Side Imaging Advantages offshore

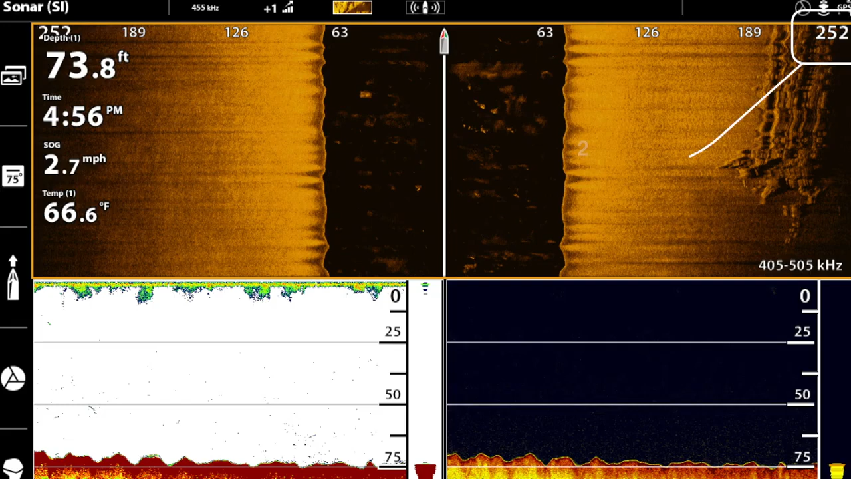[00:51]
On screen: depth 73.8 ft, water 66.6°F, speed 2.7 mph
So if we drop down to 455, we can then bring our range out. I'm going to take it out to 250 feet. Your time looking for the right spot is dramatically reduced by running it versus just running traditional sonar or down imaging sonar.
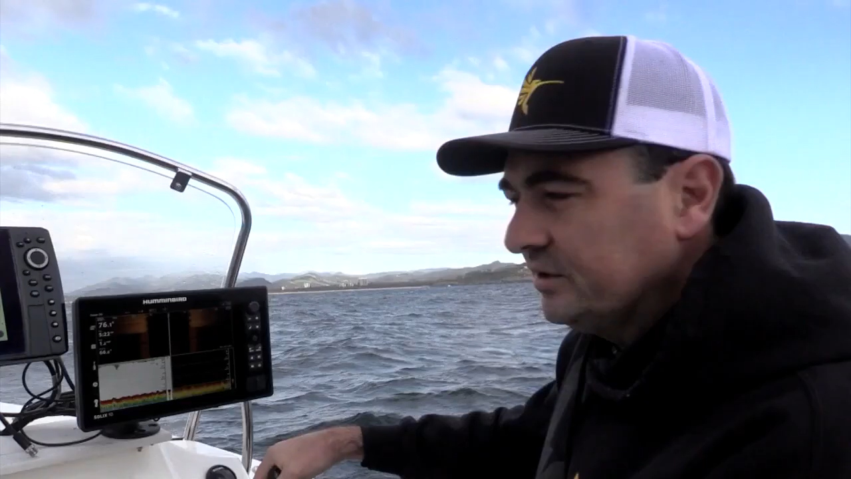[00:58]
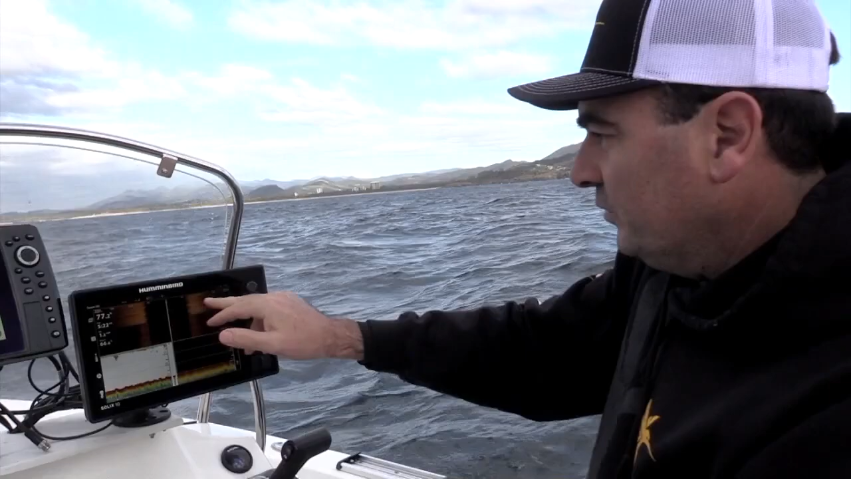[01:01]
So we're running along here. We can see on-site imaging the bottom's just sandy.
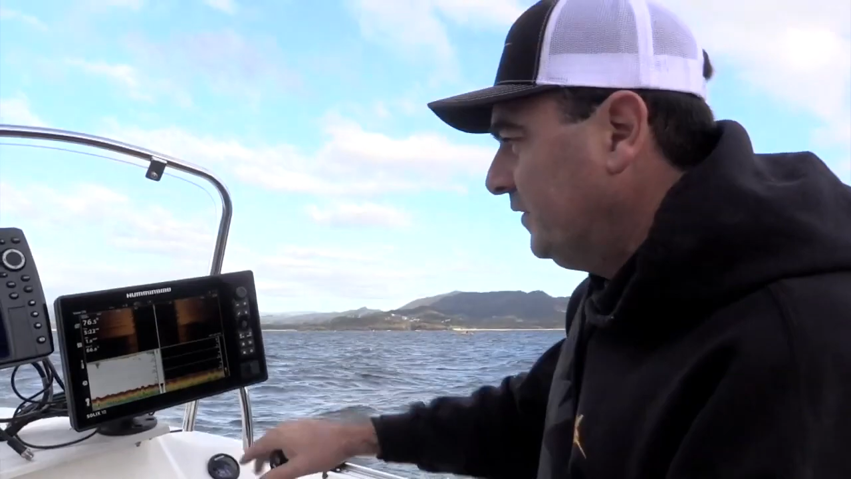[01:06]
We can actually still find ripples in the sand even though we're down on our lower frequency.
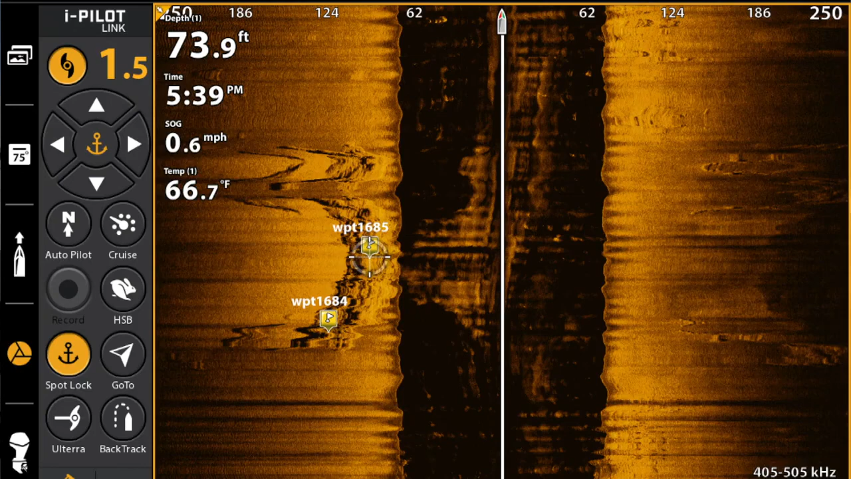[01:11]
On screen: depth 73.9 ft, water 66.7°F, speed 0.6 mph
Okay, so we're approaching this reef now and you can see most of the reefs out to the left of the boat.
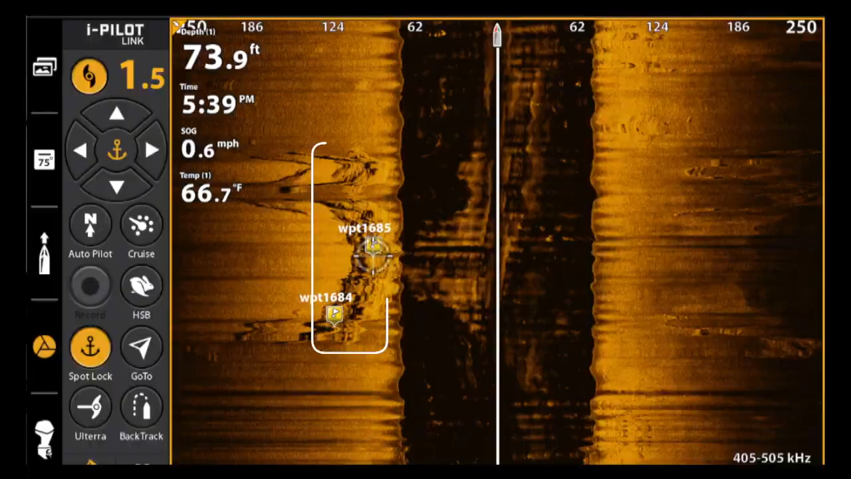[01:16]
On screen: depth 73.9 ft, water 66.7°F, speed 0.6 mph
So we're starting to get a bit of life, a bit of bait fish coming through on our down and our traditional sonar. But what I know to do now is just to steer over to the left here and we should go straight over that reef and then we can have a look with our traditional sonar and our down imaging.
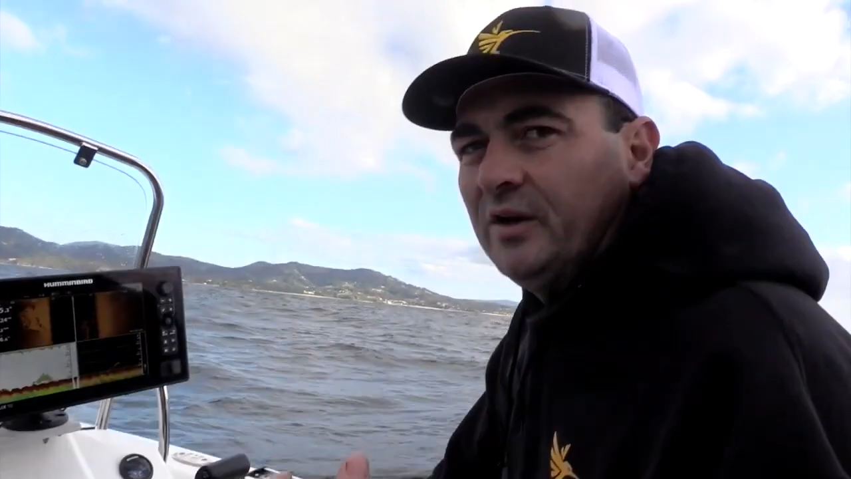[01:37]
Traditional sonar is still vitally important in order
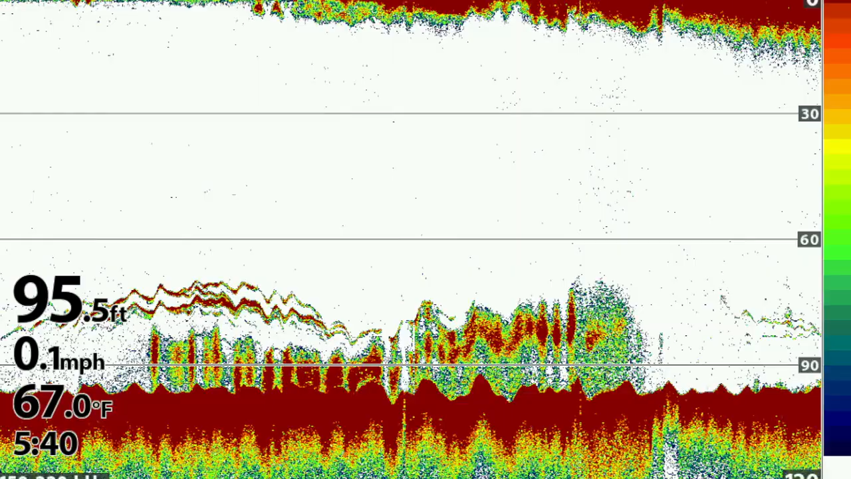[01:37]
On screen: depth 95.5 ft, water 67.0°F, speed 0.1 mph
to really get those bait fish and those praetory fish to show up.
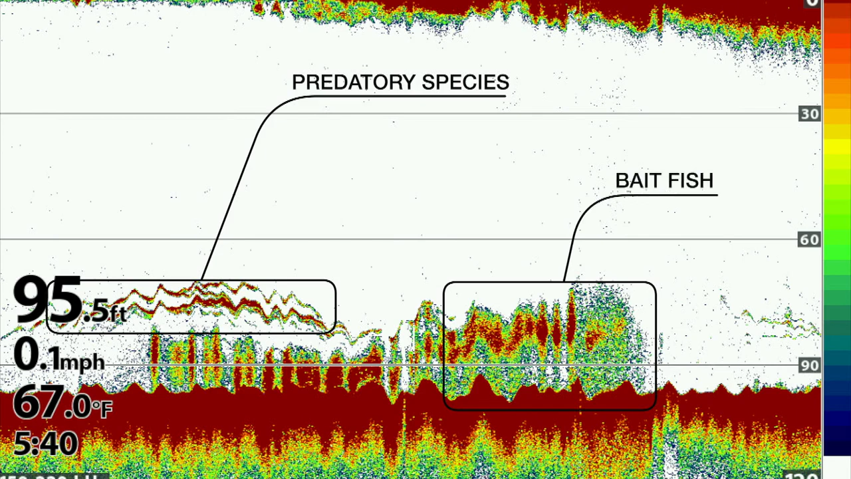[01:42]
On screen: depth 95.5 ft, water 67.0°F, speed 0.1 mph
So all three working together is actually the perfect scenario. Okay, so we're heading over the reef now.
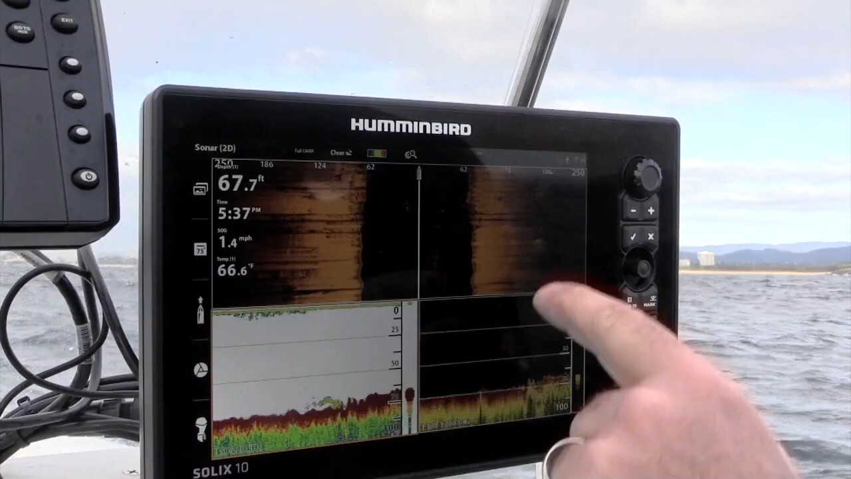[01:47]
On screen: depth 67.7 ft, water 66.6°F, speed 1.4 mph
We've got, we're set out to 250 feet either side of the boat. You can see there's reef on both sides.
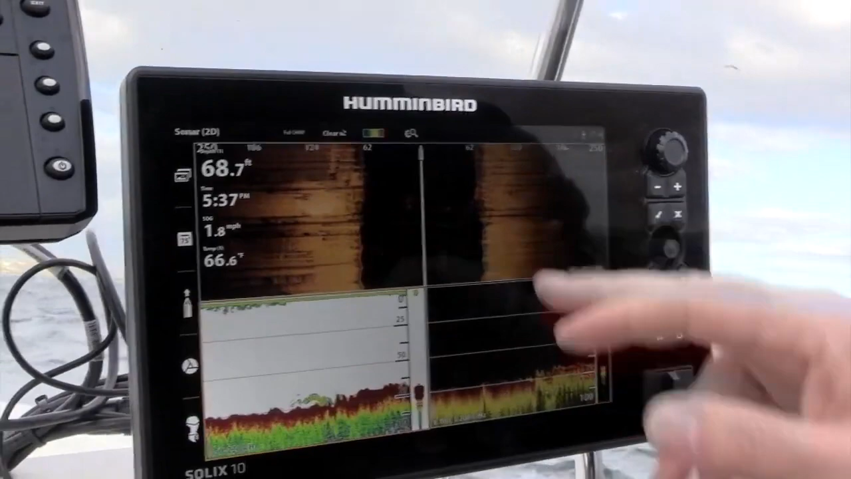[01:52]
On screen: depth 68.7 ft, water 66.6°F, speed 1.8 mph
We can pick up that we're going over that reef on traditional sonar and down imaging.
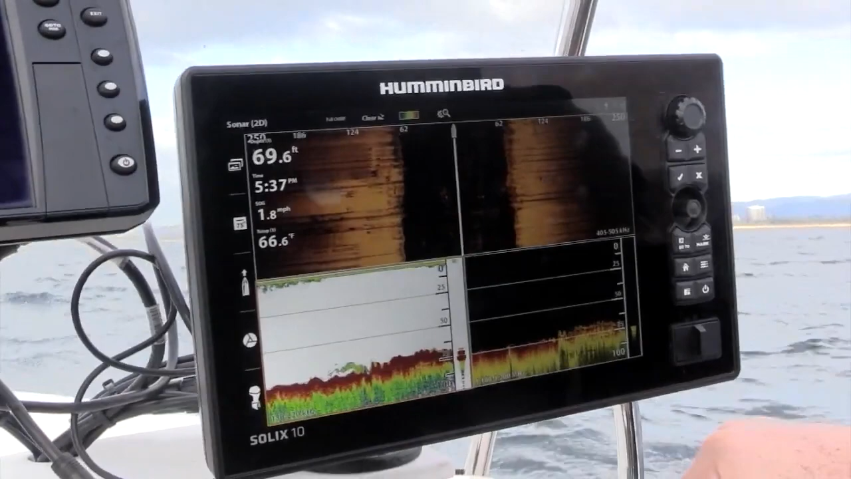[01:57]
On screen: depth 69.6 ft, water 66.6°F, speed 1.8 mph
So what we're going to do now is just deploy the Ulterra.